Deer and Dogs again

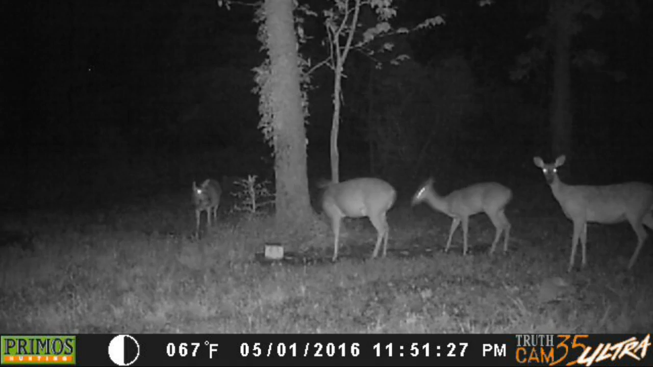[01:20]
and then back on the first at 11 51 I had these four deer out here just before midnight out there you see I do still have deer around but then on the third at half hour after midnight I had these two dogs show up again
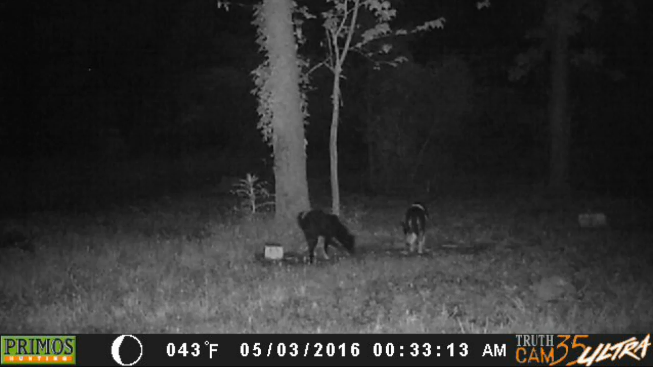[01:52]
I think they are the same ones I had last year that were around about four or five of them that was down by the salt block
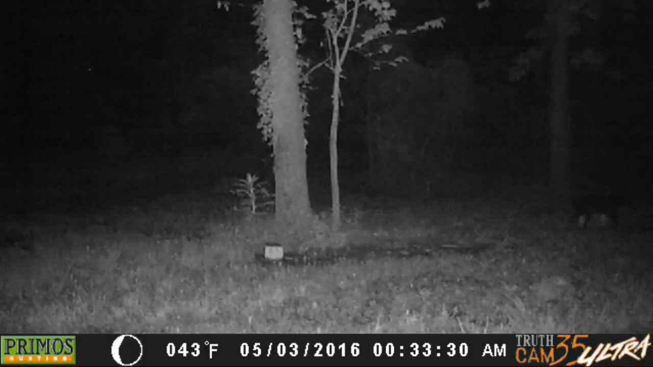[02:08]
this is up the chicken pen is to the right those dogs walking in behind my chicken pen
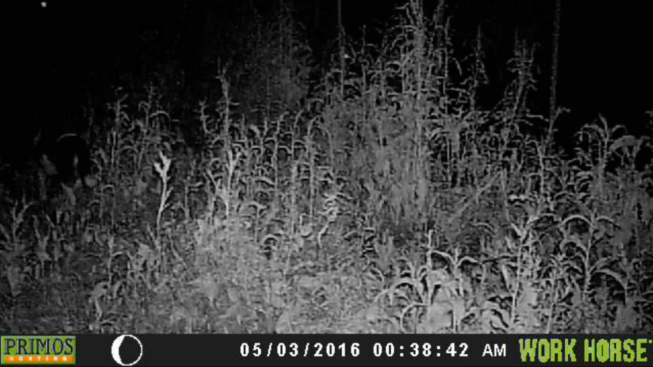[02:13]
and if you look off to the left there you'll see two sets of eyes one of them is I think that black and white dog the other one is the black dog but here on the third